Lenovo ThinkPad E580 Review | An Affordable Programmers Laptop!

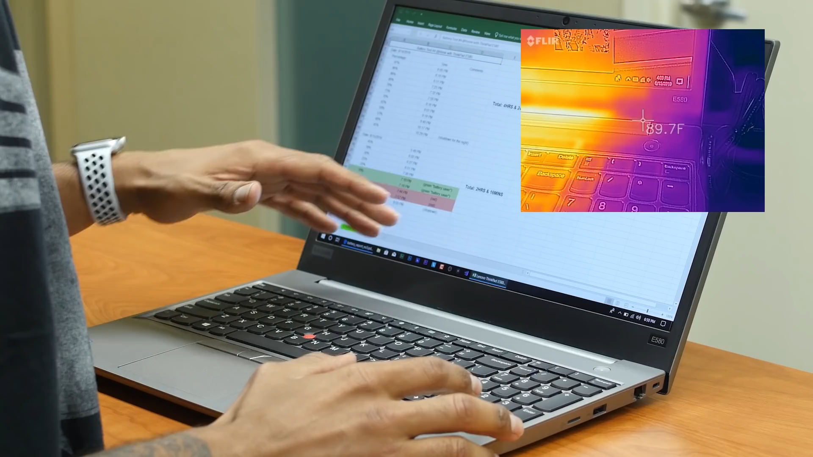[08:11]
That's when I noticed that the vents are located right here. I was like no, why? I do not like laptops with vents are located right here because all that heat is being pushed to the display.
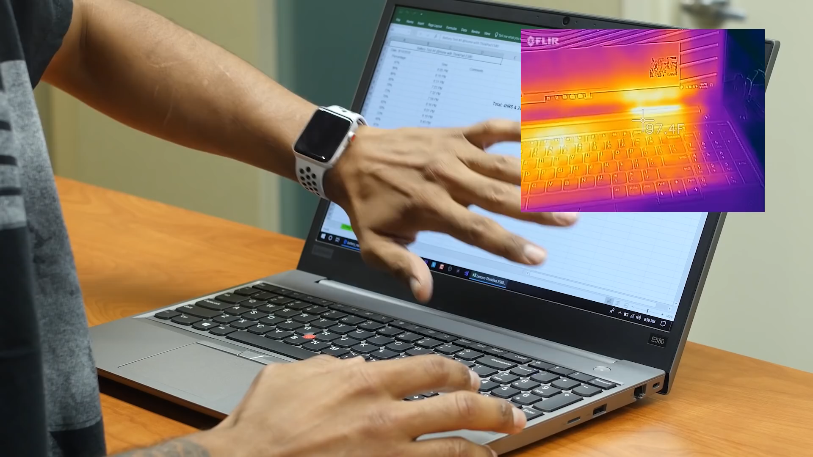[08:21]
It'd have been nice if the E580 had vents on the side, but it does not have that at all.